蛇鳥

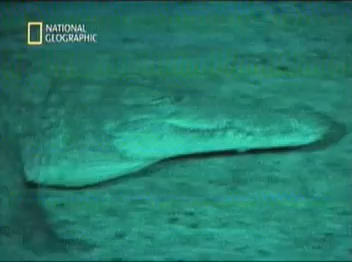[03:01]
we have to use special equipment to film at night
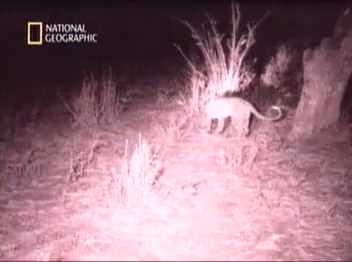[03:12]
but a leopard is perfectly at home in the dark
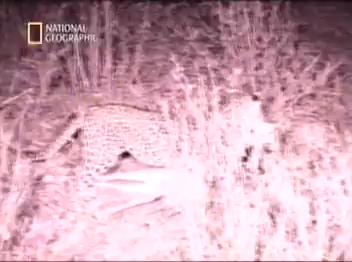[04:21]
but it's what it does with its kills that makes a leopard unique hunting alone means that there's a real risk that scavengers like hyenas will steal hard-won prey but the leopard's enormous muscle power means they're built for climbing so they can wedge the kill in a tree well out of reach of thieves
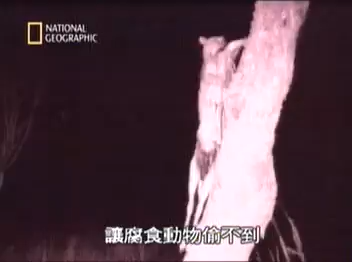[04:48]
they'll often disembowel their kill this makes it lighter to care
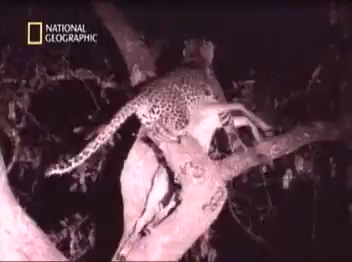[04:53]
they have extraordinarily strong neck muscles which allow them to carry a carcass up to three times heavier than themselves
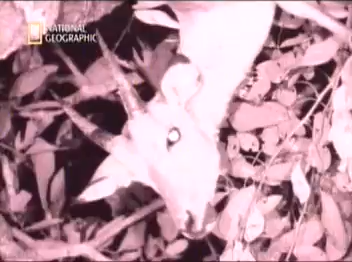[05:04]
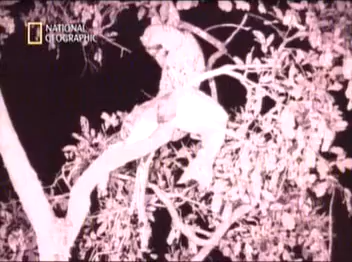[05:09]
hyenas quickly pick up the signs of a kill so the leopard has to work fast
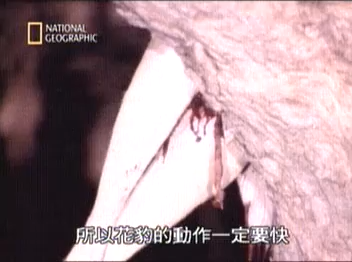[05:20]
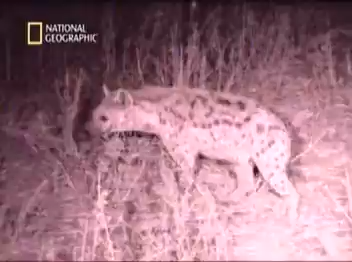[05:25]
hyenas are the pirates of the plains roaming the grasslands always ready to make off with another creature's spoils
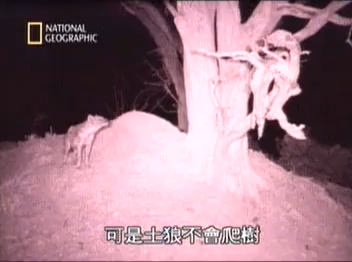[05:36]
but hyenas can't climb trees and another leopard seems to have judged exactly how high to store its kill